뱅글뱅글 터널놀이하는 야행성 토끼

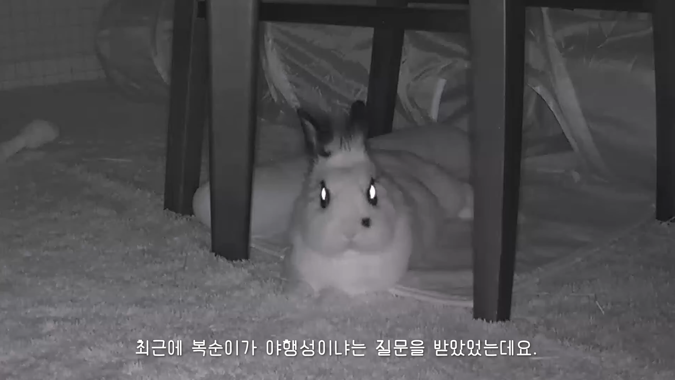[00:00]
최근에 복순이가 야행성이냐는 질문을 받았었는데요. 당당하게 아니라고 대답했습니다. 새벽에도 활발하게 움직이는 복순이.
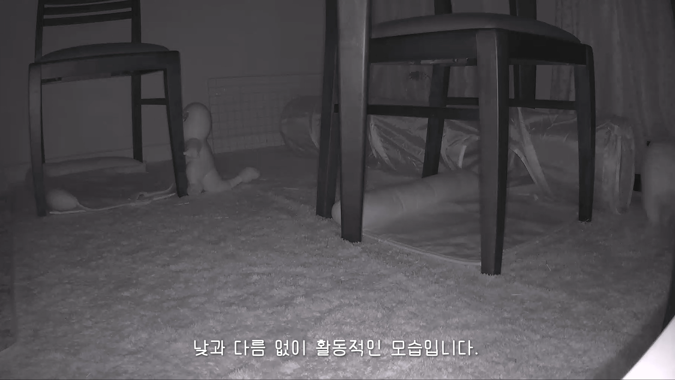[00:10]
낮과 다름없이 활동적인 모습입니다. 일반적으로 토끼들은 야행성으로 알려져 있지만 인간과 함께 생활하는 반려토끼는 인간에게 생활 패턴을 맞추곤 합니다. 복순이도 마찬가지로 제가 활동하는 낮에 많이 움직여서 제 생활 패턴에 맞춰 밤에는 휴식을 취할 줄 알았는데 새벽에도 이렇게는 활발한 모습이네요. 터널의 위치가 마음에 들지 않는 복순이. 들썩들썩 터널을 치우려는 듯 물고 흔듭니다.
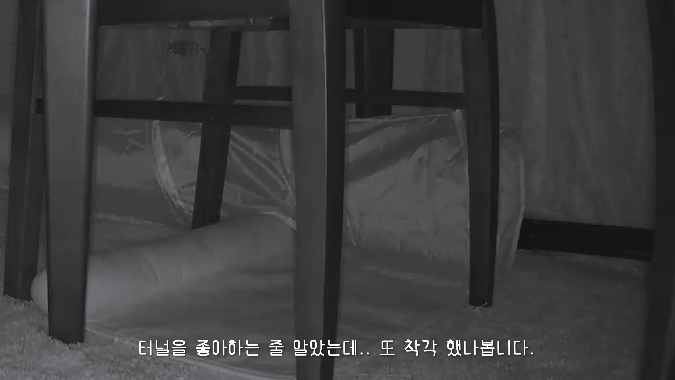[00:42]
터널을 좋아하는 줄 알았는데 늘 착각했나 봅니다. 복순이의 마음은 알다가도 모르겠습니다. 테이블과 의자 사이에 껴서 꼼짝 않는 터널. 아무리 움직여보려 해도 소용없으니 마음이 답답할 텐데요.
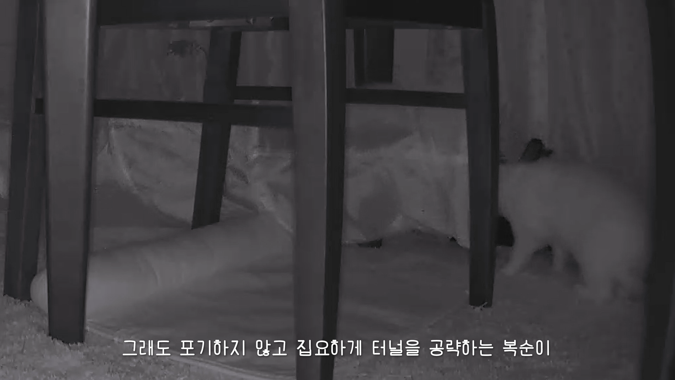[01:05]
그래도 포기하지 않고 집요하게 터널을 공략하는 복순이.
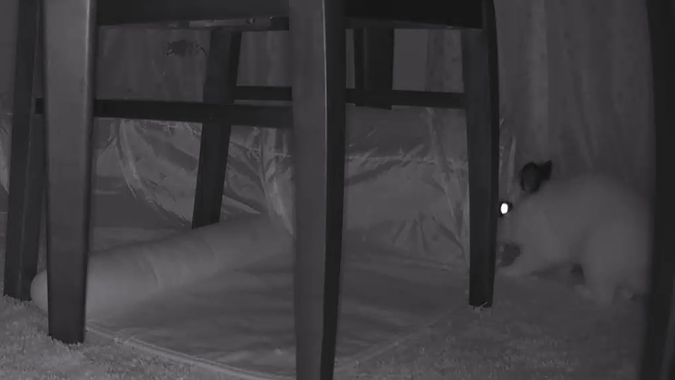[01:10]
드디어 터널을 옮기는데 성공했습니다. 아, 터널 뒷공간으로 다니고 싶었던 거군요. 의지를 꺾지 않고 성공해내는 복순이를 보니 자아 성찰을 하게 됩니다. 저는 무언가 꾸준히 하고 마무리까지 잘 해내는 것이 정말 힘들더라고요.
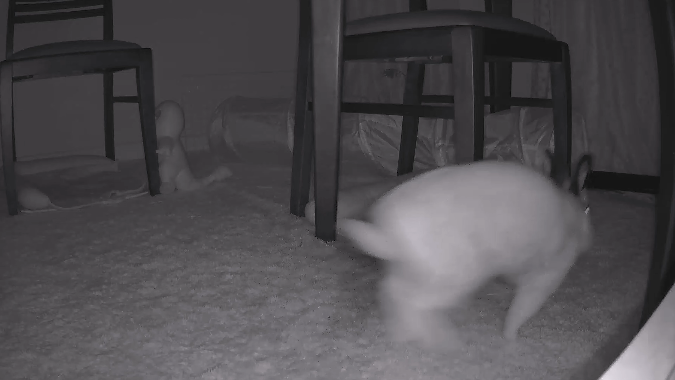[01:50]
이번에는 속도를 내 방안을 뱅글돌다가 어이구 터널 입구로 돌진해버렸네요. 어색하게 다시 돌아옵니다. 괜히 바닥도 핥아보고요. 심기일전에서 다시 출발합니다.